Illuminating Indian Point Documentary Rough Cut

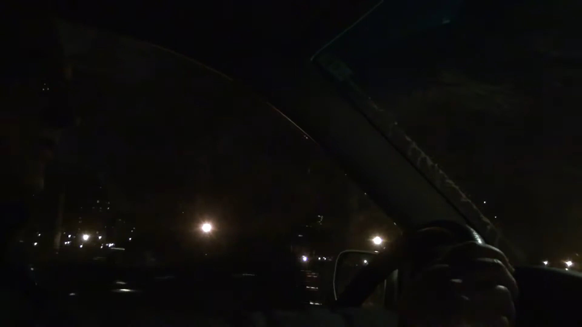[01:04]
It only runs when there's a lot of demand for electricity here in the city, in Queens, in Manhattan. And that demand cannot be served by plants that are outside of the city limits, pretty much.
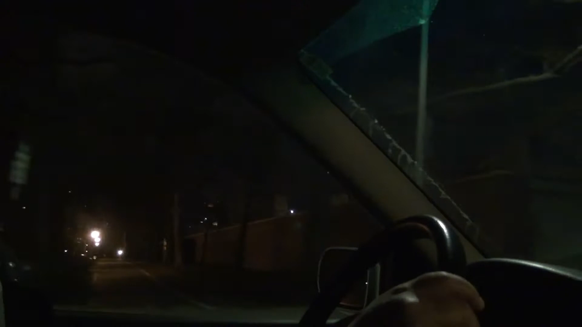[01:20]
We only have fossil fuel fired power plants here in the city. Most of them are rather dirty running. They're not the most modern plants. Some of them are actually fairly inefficient. Here you can see a fuel tank.